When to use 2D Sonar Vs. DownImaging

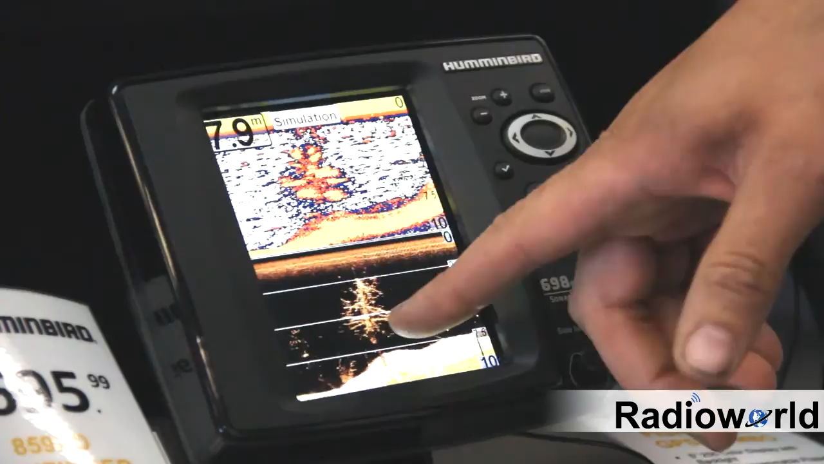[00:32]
On screen: depth 7.9 m
Down imaging is more like a thin razor, like a triangular shape. So what that produces is much higher detailed images in the down imaging over the traditional sonar. So what down imaging is really good for is when you're fishing vertical structure like standing trees in a reservoir or weed beds in northern lakes,
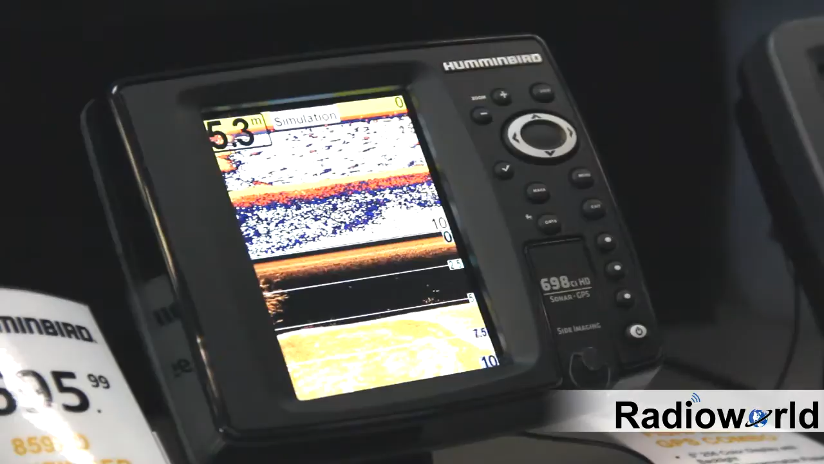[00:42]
On screen: depth 5.3 m
you'll see the detail much better on the down imaging than you will on the traditional fish finder. So when you're fishing vertical structure, try and use your down imaging.
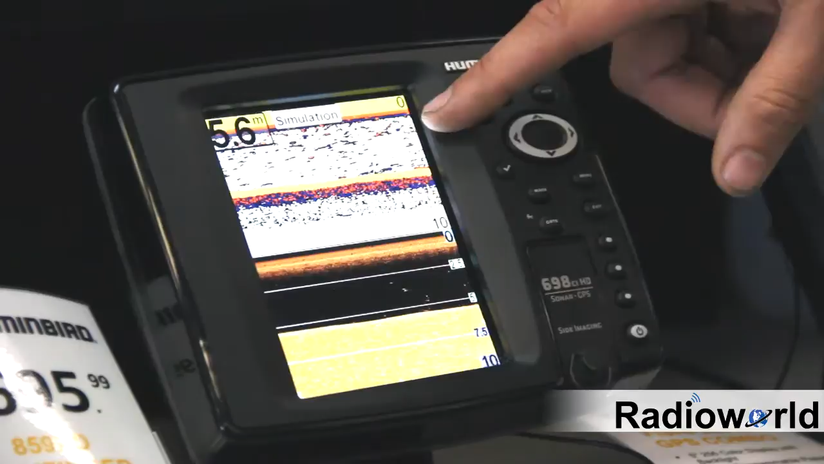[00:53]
On screen: depth 5.6 m
What the traditional sonar is good for is when you're using any techniques that you'd want to mark fish.
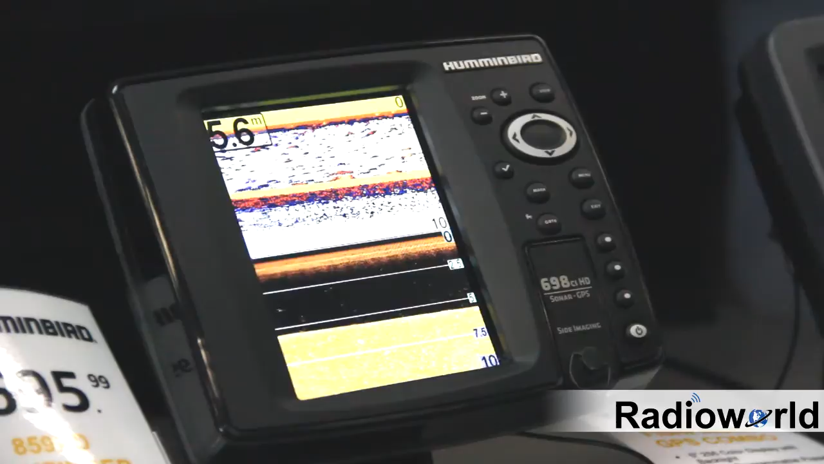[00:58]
On screen: depth 5.6 m
So if you're drop shotting, when you're fishing for bass,
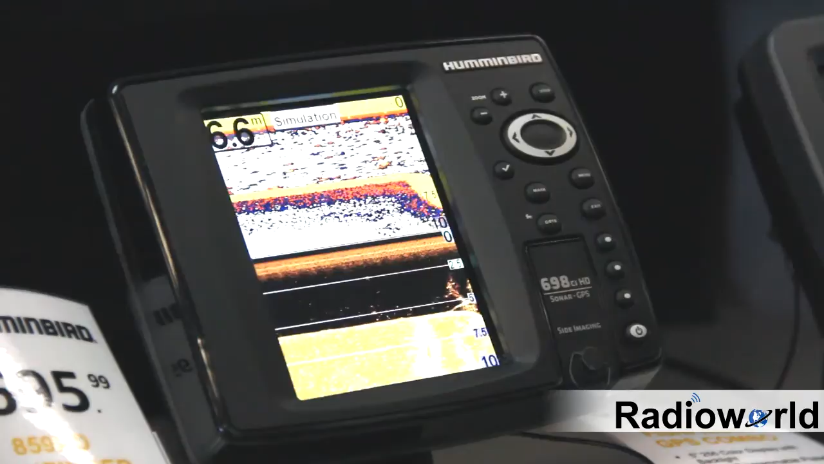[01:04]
On screen: depth 6.6 m
if you're vertical jigging for walleye or trolling for salmon and trout, you're going to want to go to your traditional sonar. So with the down imaging, just like traditional sonars, you have two frequencies.